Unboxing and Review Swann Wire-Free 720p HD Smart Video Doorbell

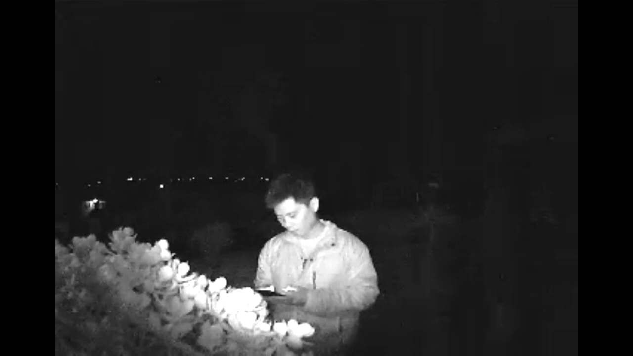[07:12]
Here is a recording of night vision using infrared. It can record up to 4 meters far or 13 feet.